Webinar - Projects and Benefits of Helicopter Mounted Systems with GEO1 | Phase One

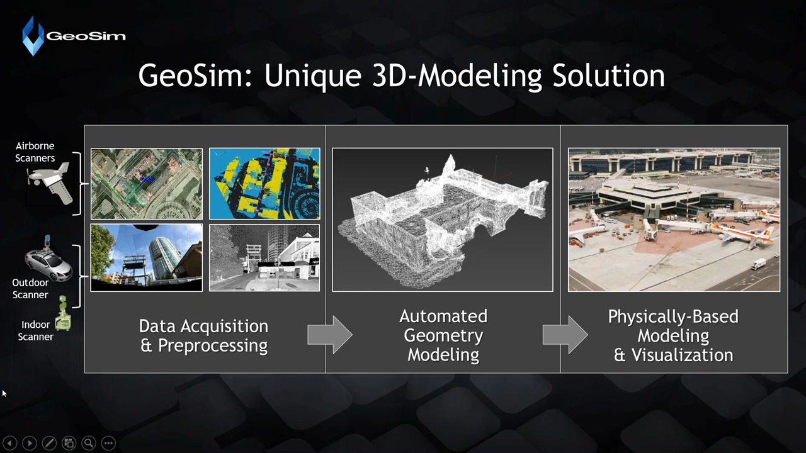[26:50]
reality capture and our own tools and and procedures leading eventually to physically based modeling and visualization of of of the um entire airport island as i said before um here is the more detailed uh block diagram of what we do just you
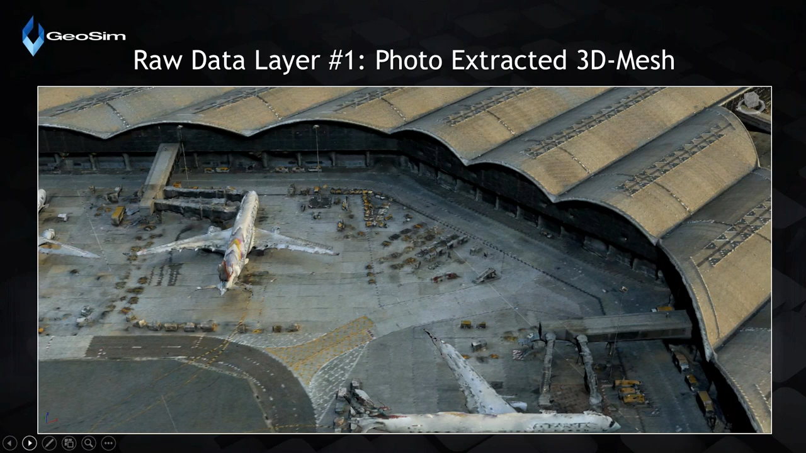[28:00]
but for us so for us this 3d model is not a final product but rather rather raw data that we uh then process and improve the second data layer that
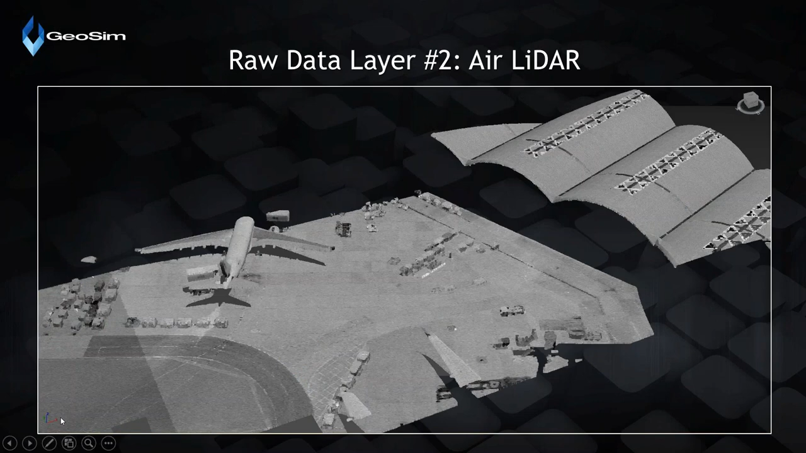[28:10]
we received from ron was this high density air lidar that you can see on on this image and we complemented those air airborne data sets with our own ground data collection which was a consistent of uh a car
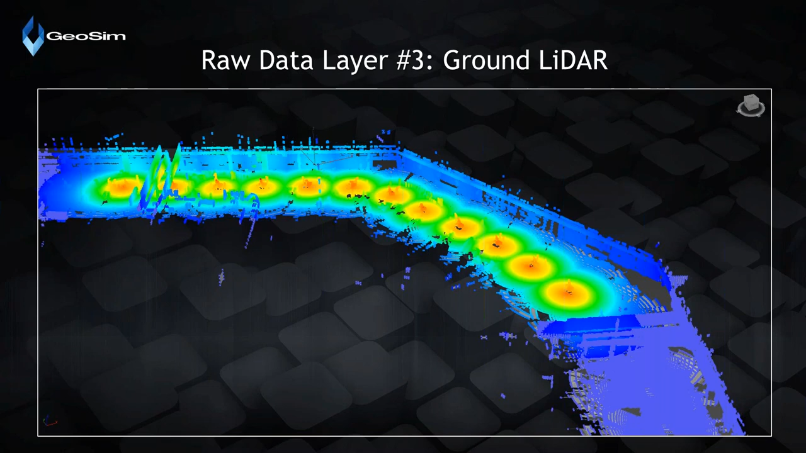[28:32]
mounted uh lidar ground lidar and a and and a camera um so the the first stage in after geo-referencing or registration as we call it uh we had the all those air and ground data uh layers fused together which i represent here and after having all all the data filled
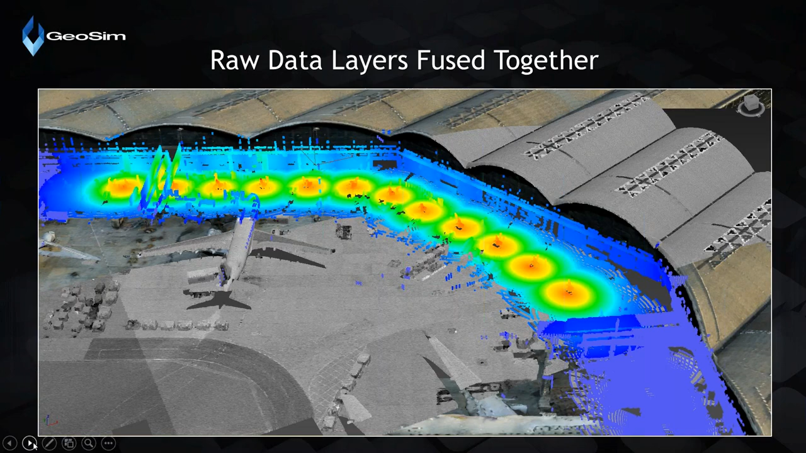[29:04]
and available we start our unique 3d modeling process part of it was a production of uh very high spatial accuracy uh dem digital elevation model and what you see here is the entire uh hkai uh island uh dem with spatial accuracy better than five centimeters i think it's quite an unprecedented
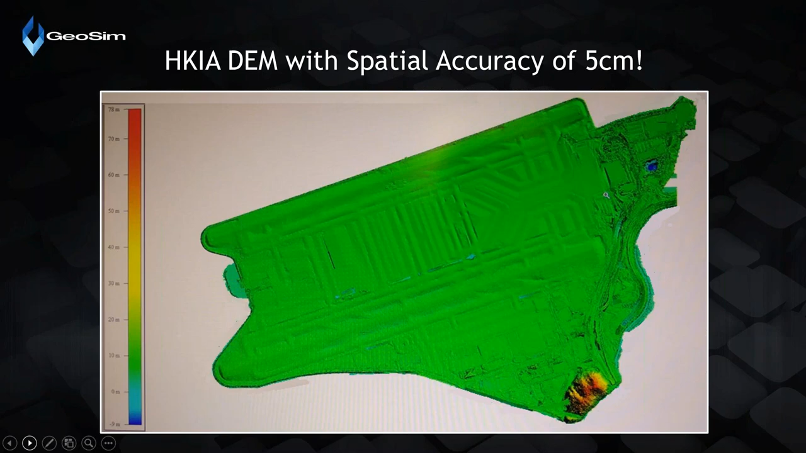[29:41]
production uh you know with all the modesty modesty i i must say that i haven't seen any similar product you know produced at this scale and spatial uh resolution and and the one that i'm showing you then